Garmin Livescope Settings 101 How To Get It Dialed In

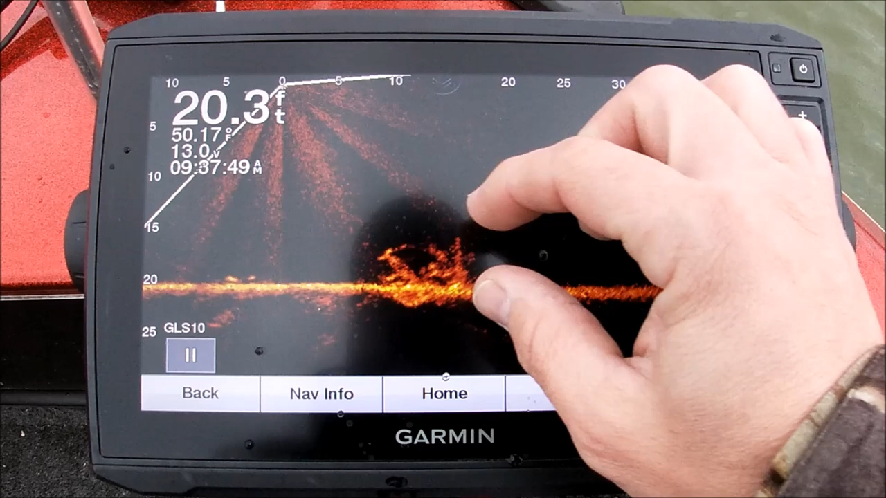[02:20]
On screen: depth 20.3 ft
see how small that brush pile looks in that photo or on that screen and there are some fish in this brush pile you can see them down in the brush pile but you can't see because it's so small so first thing that i tell people you want to utilize this whole screen where you can okay so what we're going to do is we're going to go to menu
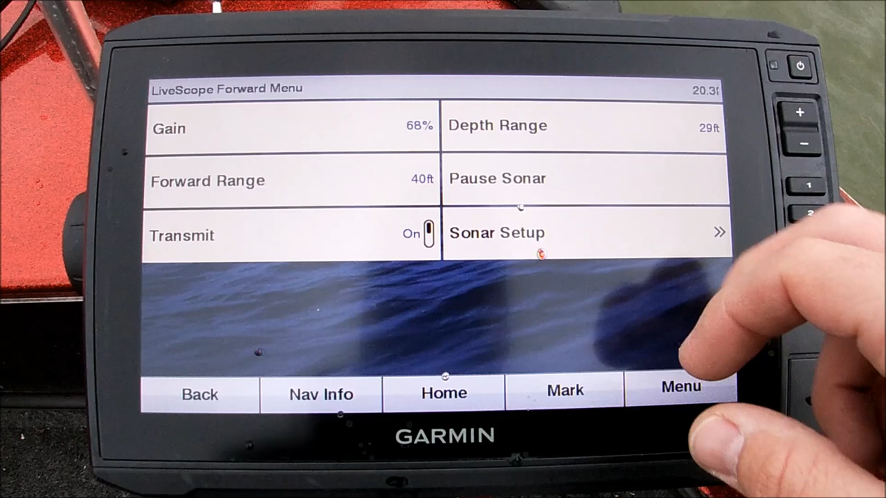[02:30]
we're going to go to depth range and we see that we're at 20 20.3 feet just about right over 20 feet so we're going to go up to 22 i like to be two foot deeper than my depth okay so we're at 22 feet all right so that takes care of our depth see how it got picture
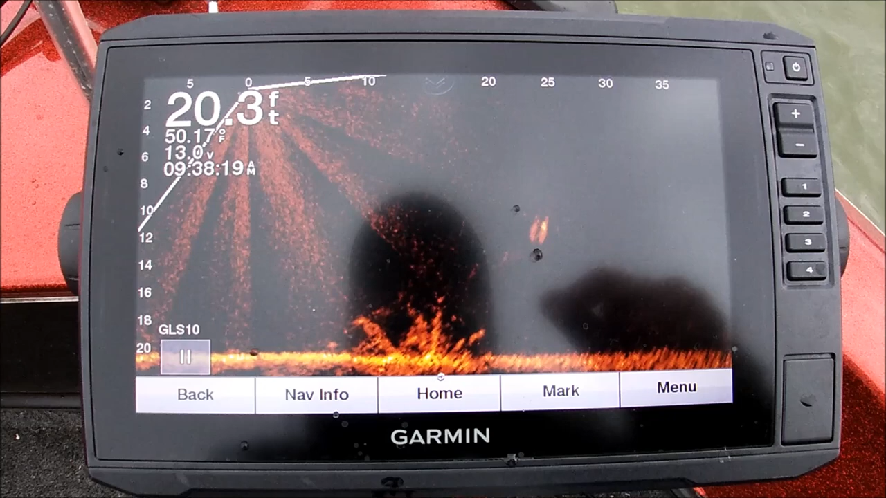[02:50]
On screen: depth 20.3 ft, water 50.17°F
got bigger or the brush pile got bigger now watch this we're going to suck
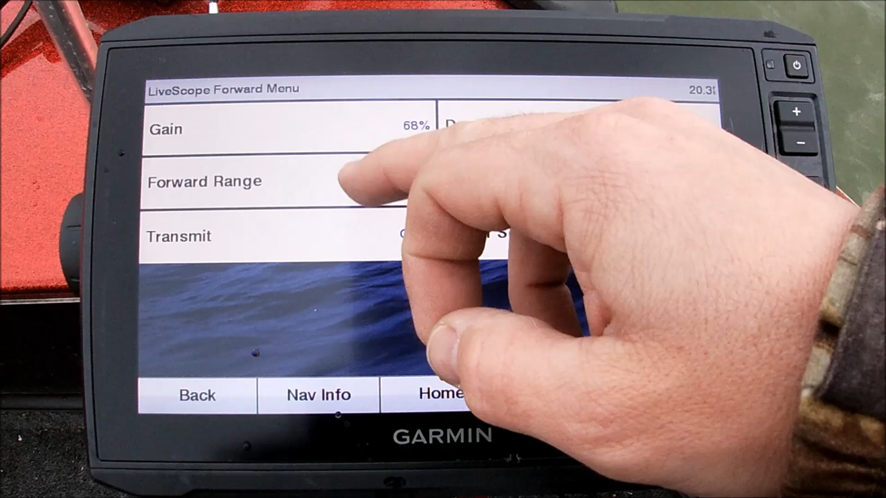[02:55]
this in this forward range we're going to go to 25 feet 25 feet's pretty good cast okay so
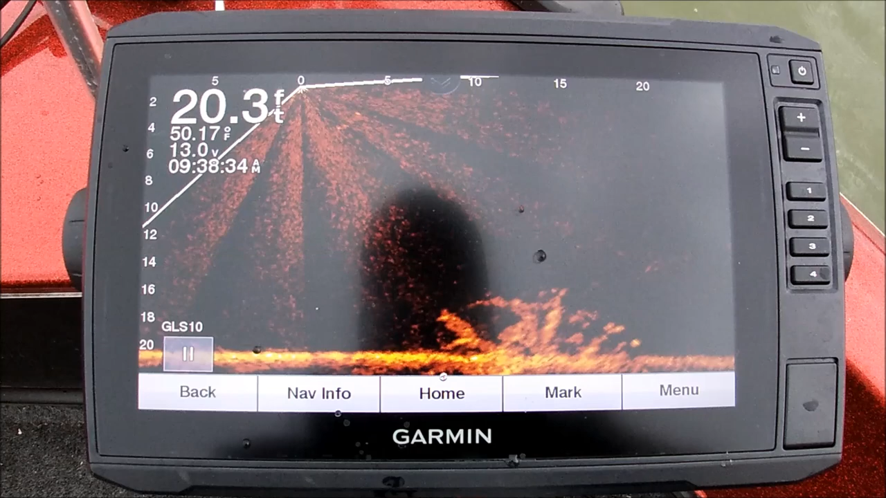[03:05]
On screen: depth 20.3 ft, water 50.17°F
there we got bigger see how much bigger that brush pile looks now we got brush pile now i tell people all the time they ask what about gain and tvg well i run
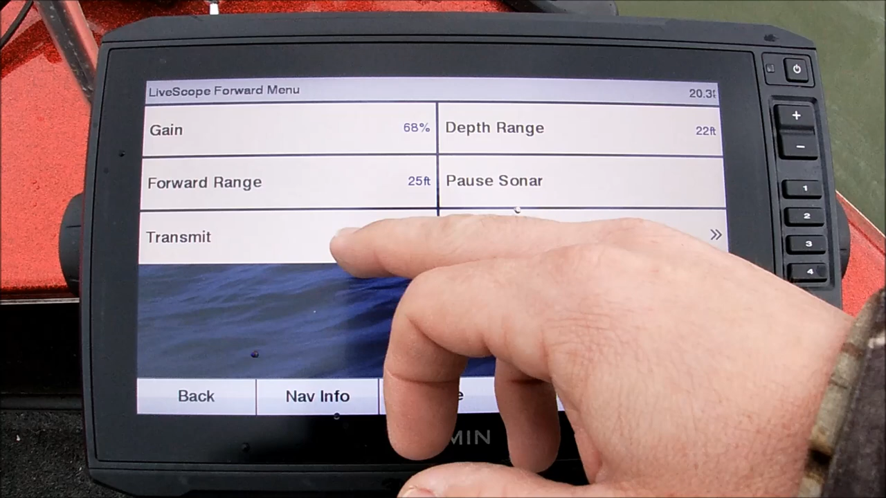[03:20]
i run my tvg off okay guys i like it off because if you the time varied gain tvg if you will
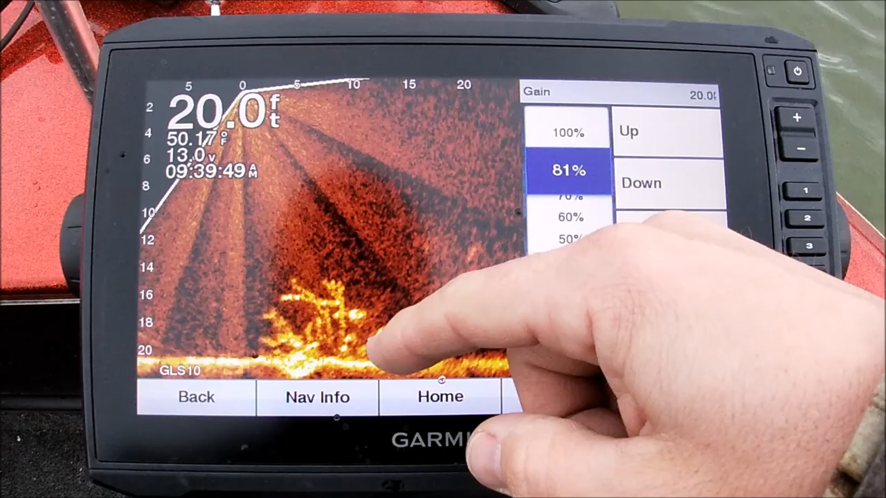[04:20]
On screen: depth 20.0 ft
to see as much as you can if you look at that brush pile you watch that brush pile the higher i turn this up the more the brighter and the more jumbled everything gets it kind of bleeds together so you want to run that just where you can see the branches
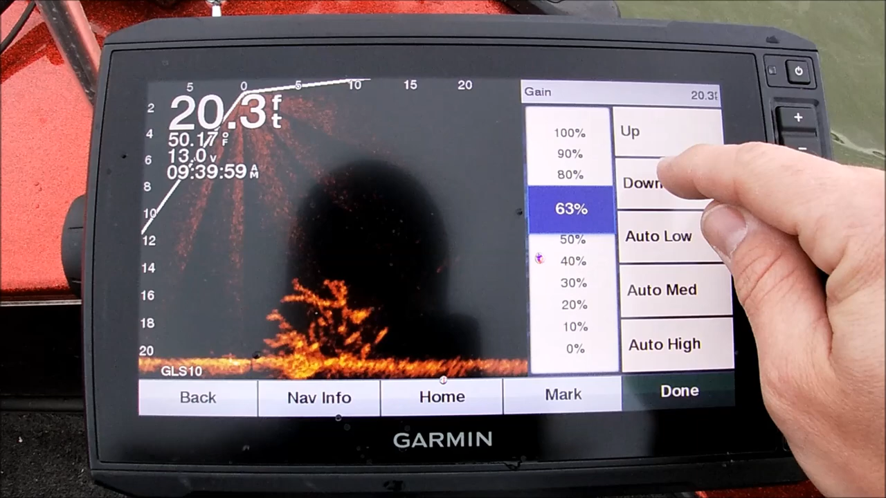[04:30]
On screen: depth 20.3 ft
but still pick out the individual fish that are sitting on that brush pile okay that's pretty much it guys now if i were to move places okay if i was to move to another spot and it's in 15 feet of water i'm going to go i'm going to change my depth
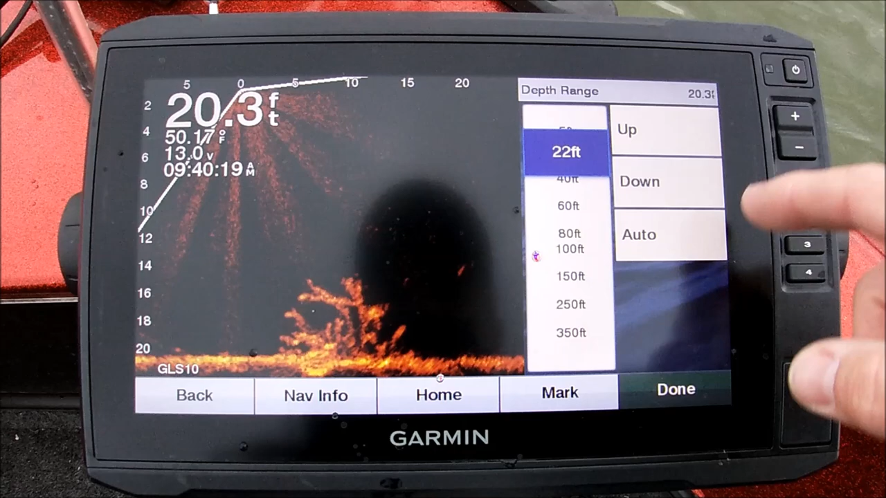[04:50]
On screen: depth 20.3 ft
i'm going to go to 17 feet i'm going to go to my forward view i might change it to if i'm sitting right over top of that brush pile and i'm fishing right over top of that brush i may change it
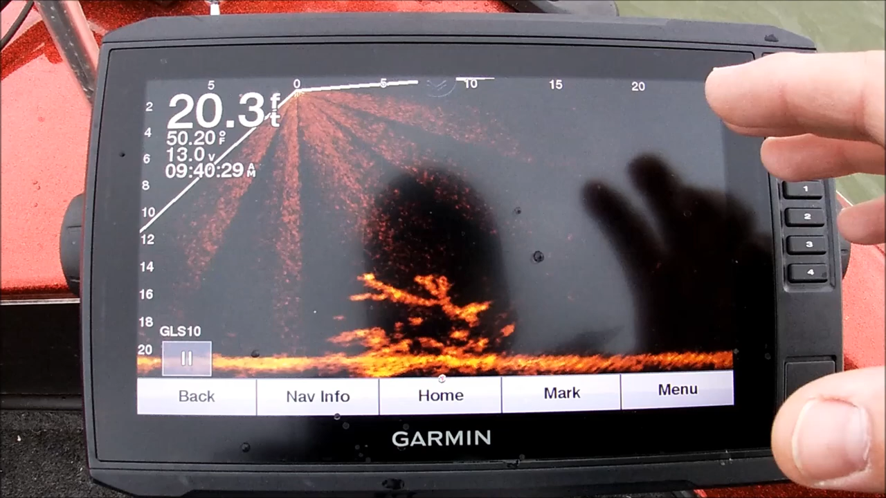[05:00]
On screen: depth 20.3 ft, water 50.20°F
to 15 feet the more you reduce these forward ranges the bigger your pile is going to appear okay that's at 15 feet look how big that pile looks right there on that screen okay guys so that's pretty much it in a nutshell it's not that complicated but garmin has to be changed okay your live scope has to be changed
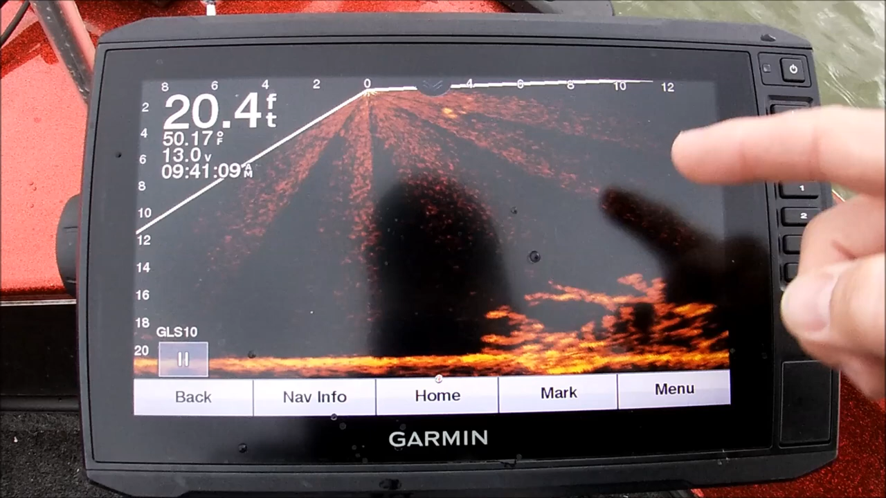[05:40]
On screen: depth 20.4 ft, water 50.17°F
every time you switch brush piles every time you move docks every time you move structure you have to change your live scope so that your depth and your forward view reflect how you're fishing okay and then your gain if it were me i run tvg off all day long every time i fish i run my noise rejection
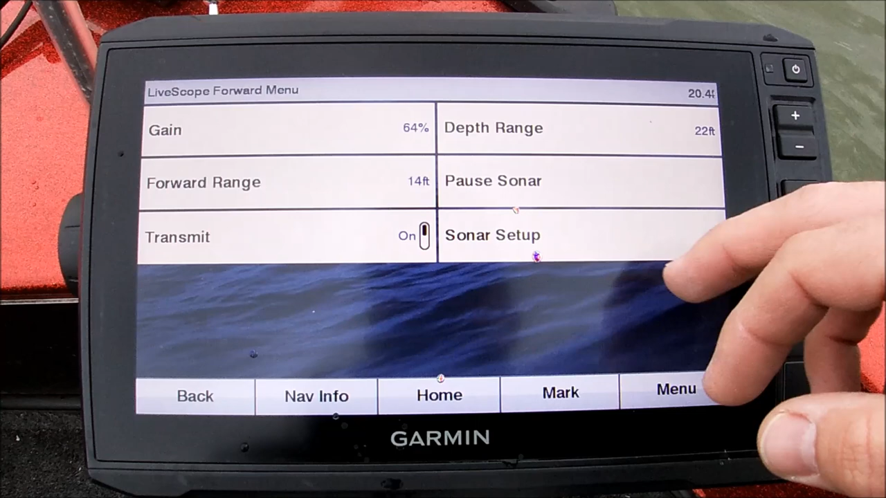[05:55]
okay my noise reject lower medium whichever one if there's a lot of silt and water
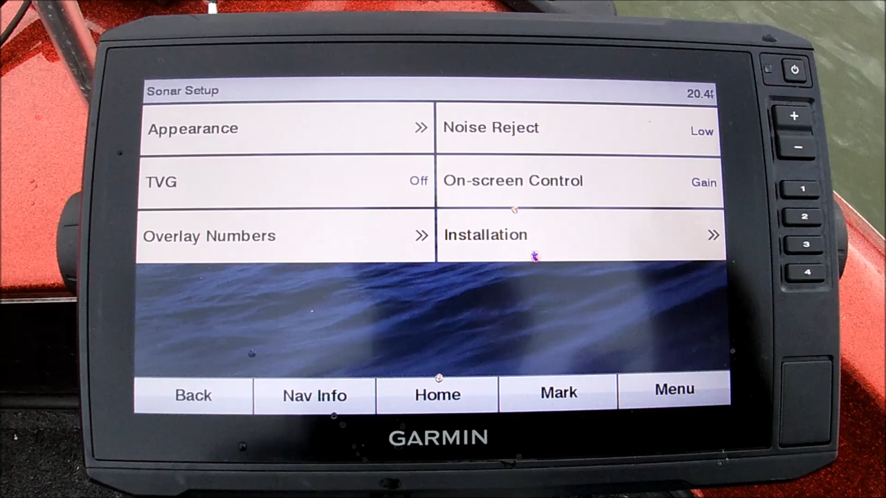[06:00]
i may turn it up to medium but for east tennessee i generally run it on low
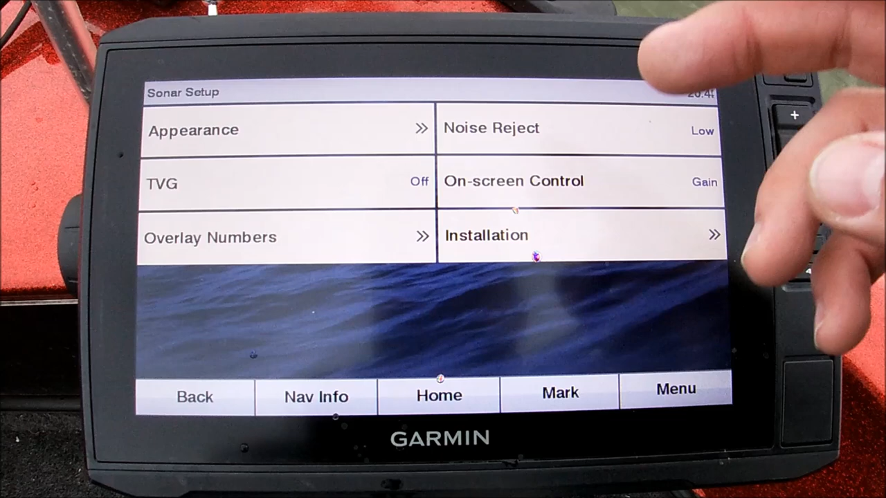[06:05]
and then all you have to worry about from there guys is your gain okay you just take your gain up remember the higher you take this gain up the more everything's going to bleed together and you're not going to get good returns
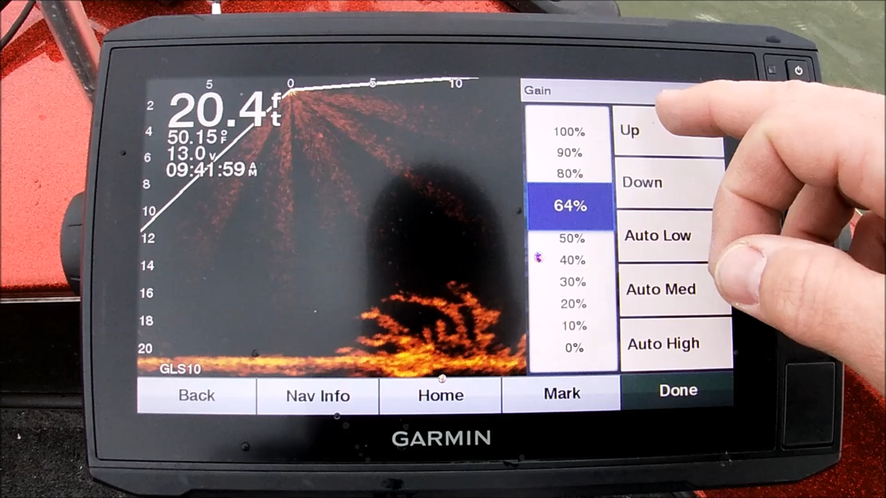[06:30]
On screen: depth 20.4 ft, water 50.15°F
so you want to match you don't want to get no returns okay you don't want to go too low but you want to go low enough so that you can see those individual fish in that brush pile okay now let me get a bait we'll drop a bait down there now this is on a 32nd ounce head there goes my bait guys you can see it falling over top that brush pile okay i'm running braid today so you can even see the line in the water the thing is is you've got to get that
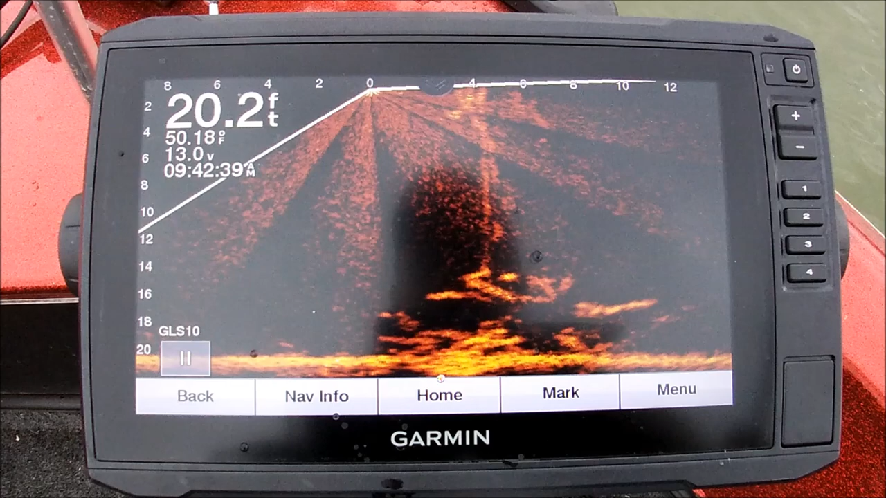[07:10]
On screen: depth 20.2 ft, water 50.18°F
screen there goes the bait down bait down you've got to get that screen so that you utilize as much of it as possible here comes a fish he's right on the bait there we go now we're getting on them
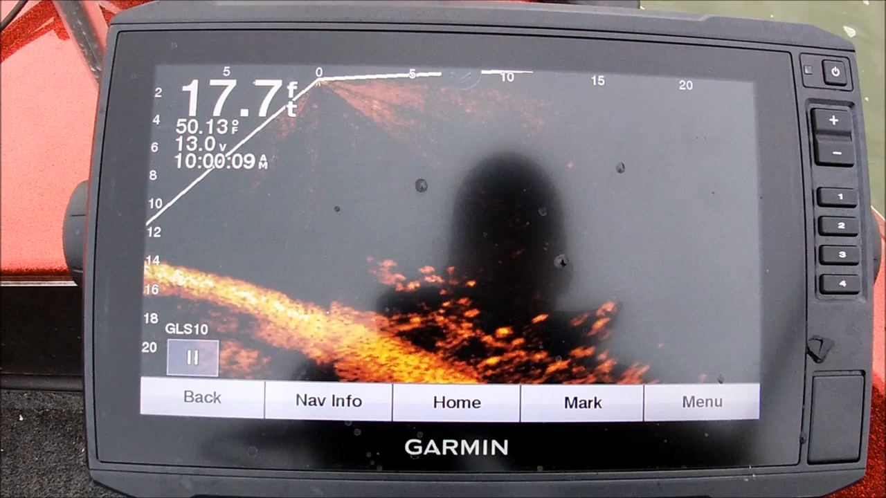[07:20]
On screen: depth 17.7 ft, water 50.13°F
the jig falling right here guys jig right there here comes a fish there he is